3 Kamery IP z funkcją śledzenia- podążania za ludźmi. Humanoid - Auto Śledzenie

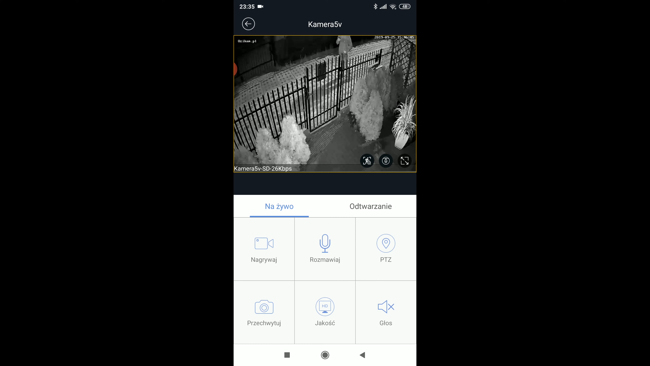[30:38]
Jak widzicie, w nocy niestety funkcja podążania za ruchem nie działa tak, jakbyśmy chcieli. Wykrywa mnie.